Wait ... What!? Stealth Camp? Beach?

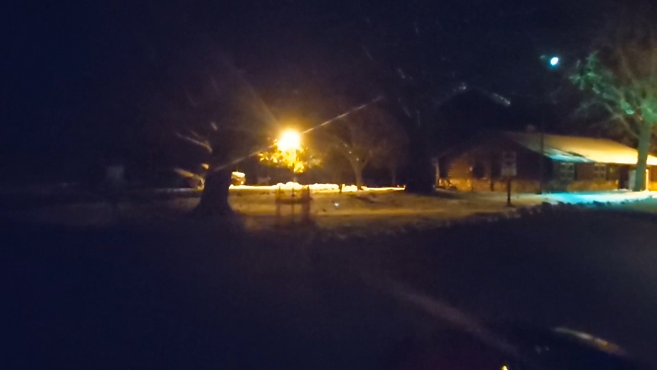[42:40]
That's pretty cool. I almost literally hit that. That's a doe. There's two of them. Holy cow. There it is there. Wow. There she is.